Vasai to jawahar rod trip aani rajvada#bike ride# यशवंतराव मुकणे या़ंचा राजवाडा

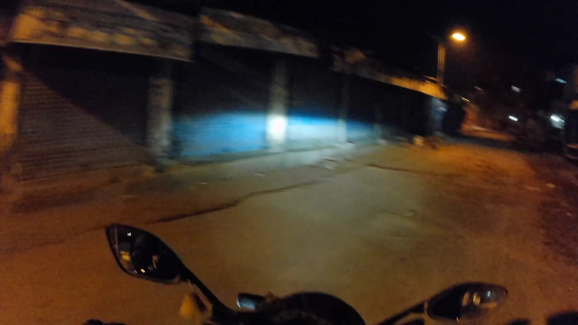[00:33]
आपल्याला जे दिसत आहे ते आता पण एक्सप्रेस हायवेला लागणार आहे आणि तिथून
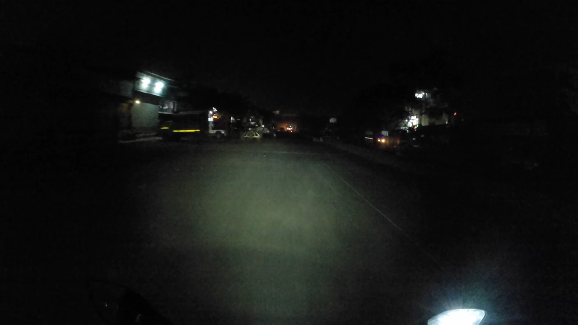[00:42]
अहमदाबाद रोड हायवेला लागणार आहे आणि पुढची जर्नी आपली हायवेवरून होणार आहे ती बहुतेक मनोहर परत होणार आहे.
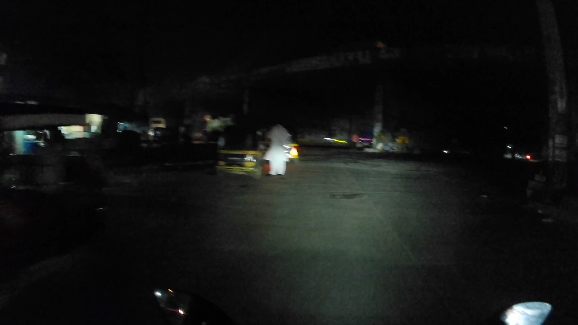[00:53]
तर आपण चाललो आहे लेफ्टला, जर मित्र राईटला गेला तर तुम्ही बॉम्बेला किंवा घोडबंदर
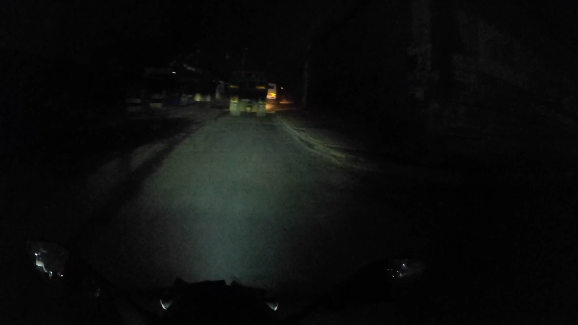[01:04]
पनवेल ठाणा त्या साईडला निघून जाणार आणि आपण जातो आता राईटला म्हणजे विरार साईड,
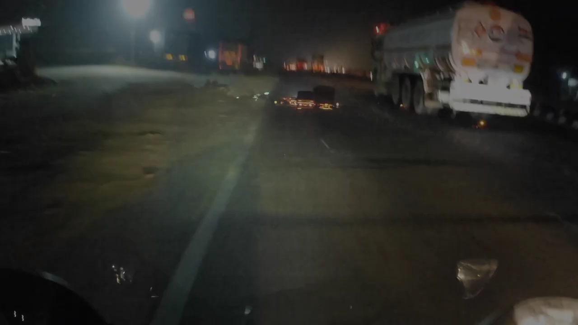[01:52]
6:35 आणि आपण नॅशनल हायवेला आहे आणि जातोय आपण वाडा या मनोहर. जसं आपण राईड करतोय तसंच आपल्या संगती बघा सायकलवरती सुद्धा राईड होतंय.